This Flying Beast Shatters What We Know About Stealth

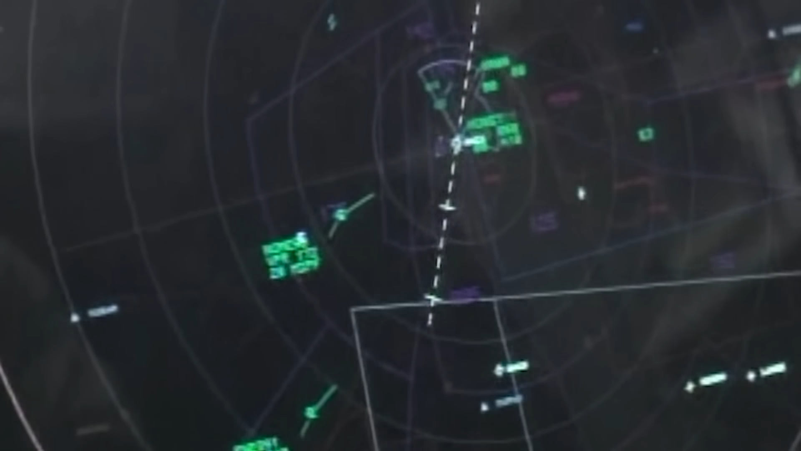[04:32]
However, what makes the KJ-3000 an existential threat is that it is equipped with cutting-edge radar technology that can reportedly pick up even the smallest radar cross-sections, the very thing that makes stealth aircraft so effective.